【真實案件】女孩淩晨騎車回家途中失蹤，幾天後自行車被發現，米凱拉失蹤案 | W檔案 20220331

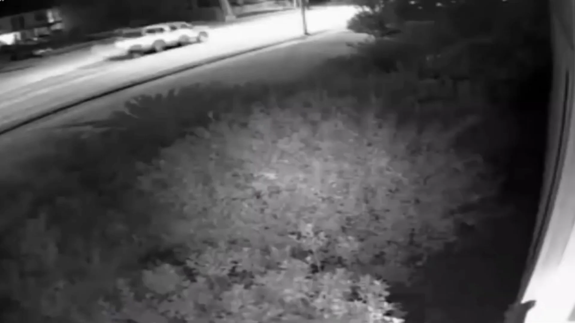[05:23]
凌晨1点45分监控摄像头拍到米凯拉在韦加里斯特大道骑车回家的身影他的前面有一辆白色卡车